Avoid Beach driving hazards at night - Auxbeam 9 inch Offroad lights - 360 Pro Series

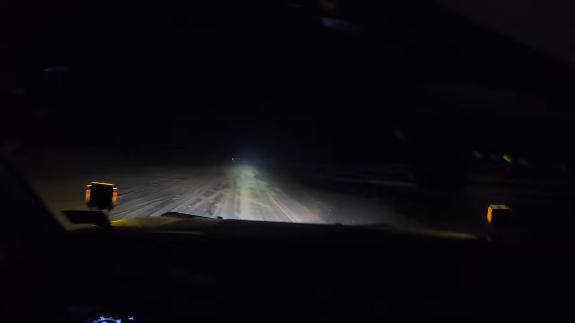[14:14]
This is shooting way, way down. And look off to the sides. This is crazy. I don't want to mess with those poor people.
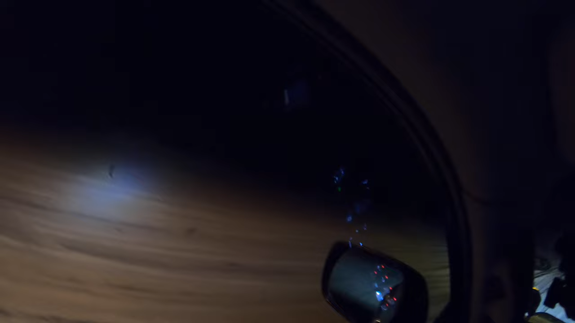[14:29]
Oh, over here to the side. Nuts. But look, you can see that glass bottle right there. You can see that log. A bunch of road hazard stuff.
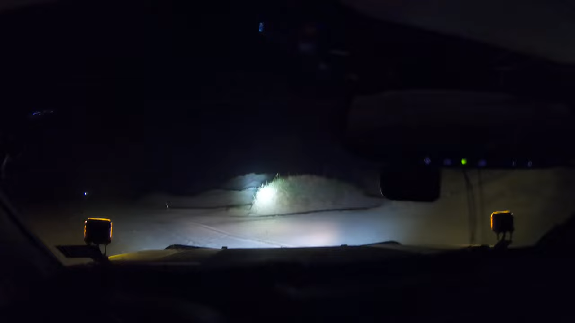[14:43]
Look up on the dunes. Wow. Incredible. This is all those off-road lights. Let me go ahead and kill them. So, you can see the difference right there. But those chase lights and amber off to the side. Incredible. Incredible. You can see all around you. So neat. And all controlled.
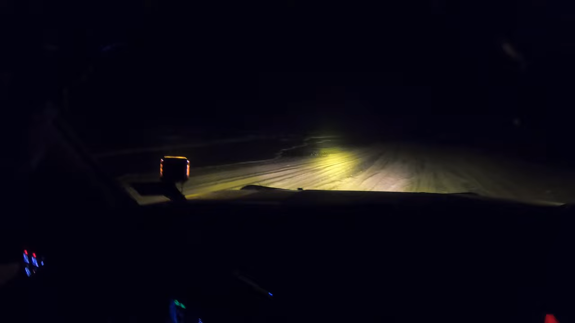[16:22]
So, trust her. She knows what she's talking about. She votes for the amber covers. So, you're going to pick these out. Make sure you get them. Look at that. Look at that beam. Wow. So, this is with my regular high beams, guys. This is with my regular high beams right now. This is what you can expect. So, not too bad.